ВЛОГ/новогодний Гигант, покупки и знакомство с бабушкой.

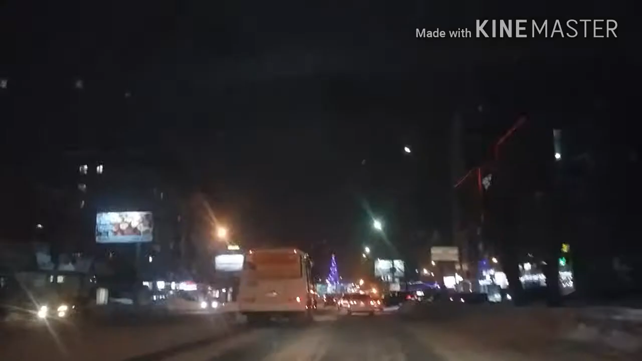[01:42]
В площади Калинина. Вон елочка с ними красивая. Да. Елочка красивая. Сейчас поближе подъедем. В этом году, как у нас локоть, стал мэром. У нас совершенно не украшается. Раньше гирлянды были. Все было. Прямо город был украшен. И готов к Новому году. Когда был Владимир Городецкий. Оп, поплыло, поплыло. Что такое? Поплыло. Фух. А то у меня что-то камера поплыла. У меня батарея почти разряжена. Сейчас экономлю, как могу.
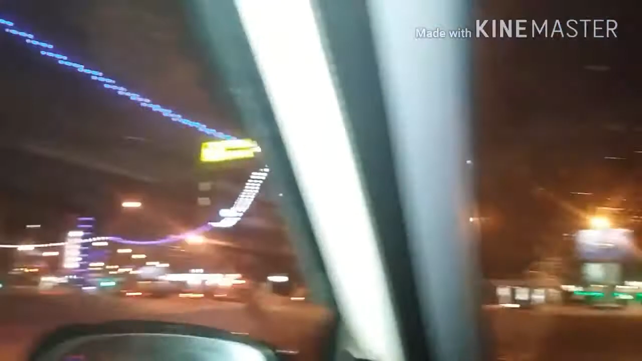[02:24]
Приехали мы к Планово. Сейчас поедем на проспект Димитрово. Налево. Приезжаем в магазин Альянс. Параон магазин. Здесь бывший магазин Альянс. Я здесь всегда люблю ездить. Здесь такие горочки. Сейчас приезжаем на площадь Трутниково.